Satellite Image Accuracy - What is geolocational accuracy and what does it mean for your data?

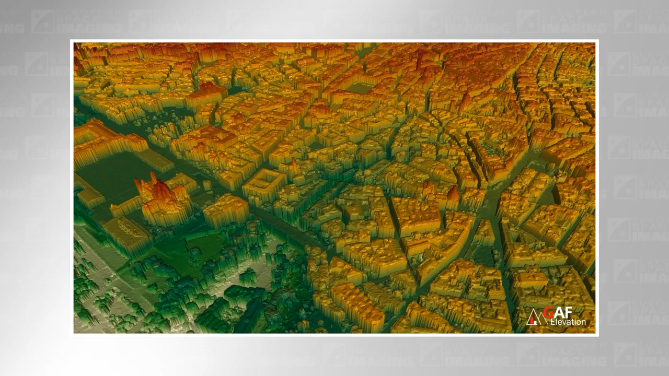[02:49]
rectification is the use of a digital elevation model to correct these inaccuracies